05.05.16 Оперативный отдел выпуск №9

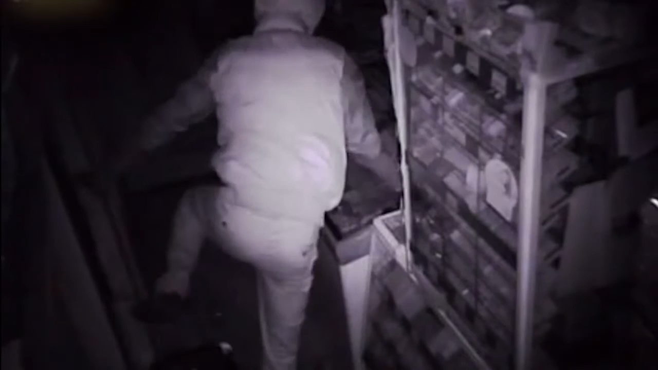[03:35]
Неизвестный, разбив витрину, проник в магазин и стал угрожать продавщице холодным оружием. В итоге нападавший схватил всю выручку из кассы, несколько бутылок спиртного и скрылся.
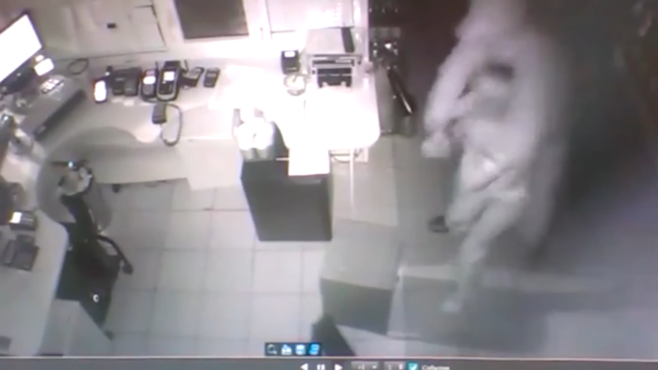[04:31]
Угрожая кассиру, злоумышленник похитил из кассы чуть больше 16 тысяч рублей и скрылся. Задержать нападавшего по горячим следам не удалось. У полицейских есть основания полагать, что подозреваемый в налете на автозаправочную станцию в Залесном совершил аналогичные нападения на улице Горьковское шоссе. Тогда, угрожая ножом, мужчина похитил из кассы около 50 тысяч рублей.